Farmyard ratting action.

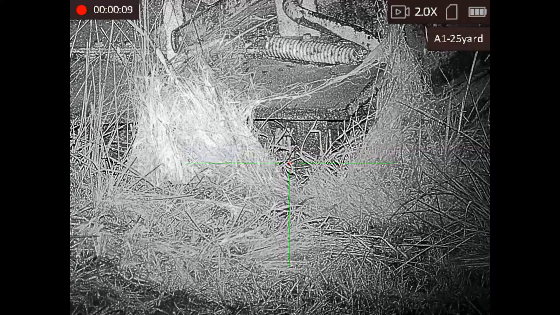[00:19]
enjoy my apologies for the wibbly wobbly camera
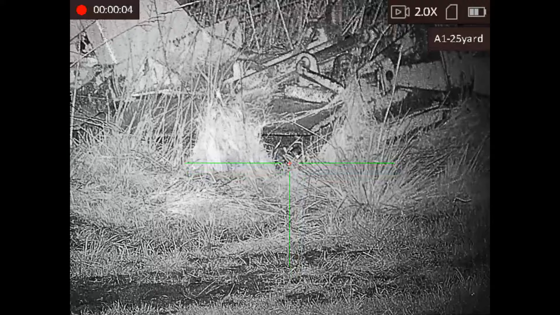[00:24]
work i was actually balancing on top of a gate instead of using the tripod for a change it was a lot quicker to do it and i've got company
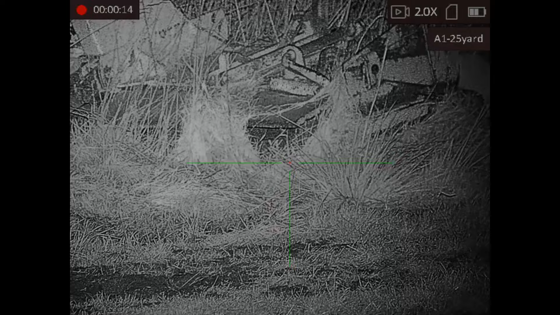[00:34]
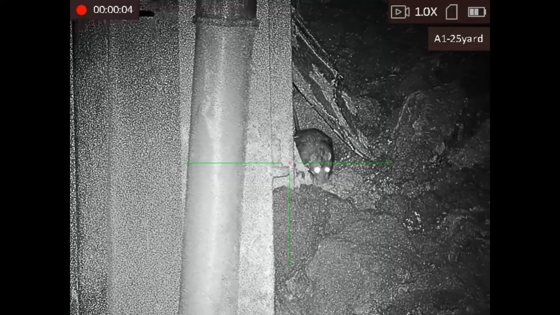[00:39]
and this little bugger decided to move just as i thought trigger typical
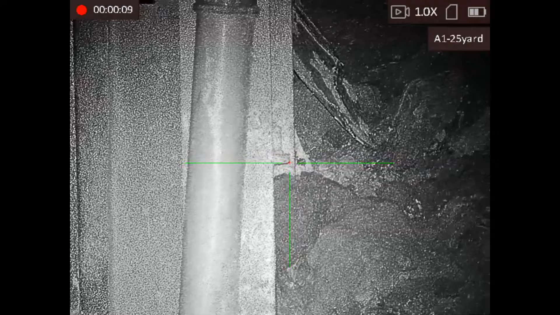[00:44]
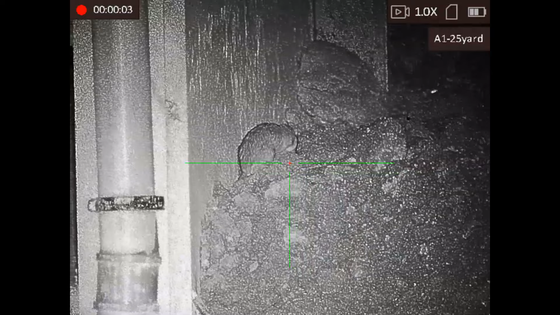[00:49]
then its mate came out and decided to play tricks with me look look at that look
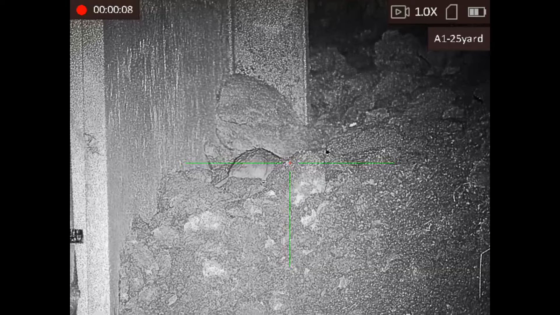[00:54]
hide in its head behind that blob of muck i don't know what's a rat basher to do and then he just disappears look gone
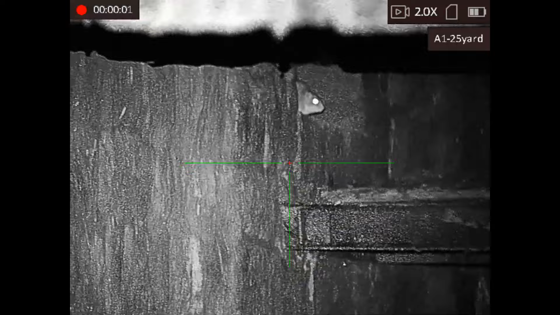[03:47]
well this one running about obviously hadn't
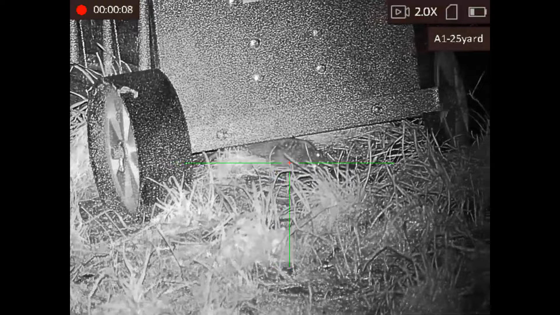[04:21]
i could still see movements underneath there so i'll just watch him for a little bit i thought there may be another one but if i'm wrong there wasn't well not yet anyway